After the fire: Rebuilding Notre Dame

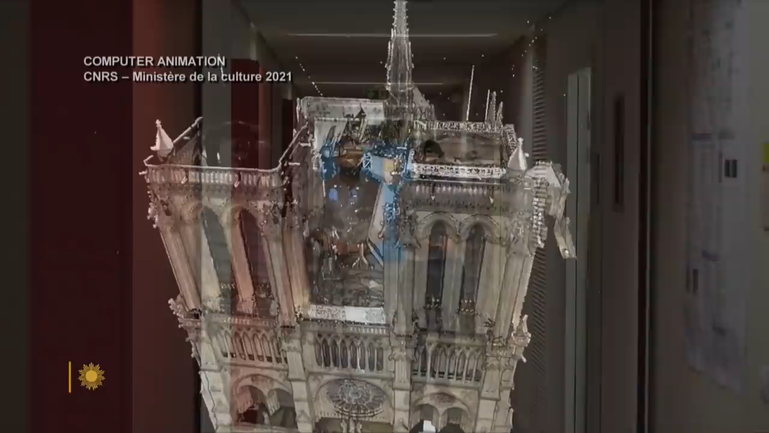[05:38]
He showed us what he calls Notre Dame's digital twin.
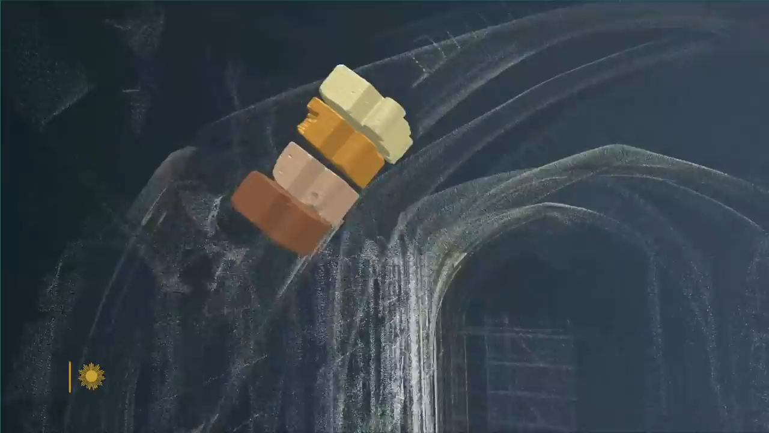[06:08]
Some materials, like stone, can be reused. But this piece of wood, for instance, has been burned. That's not going to be able to be put back in place.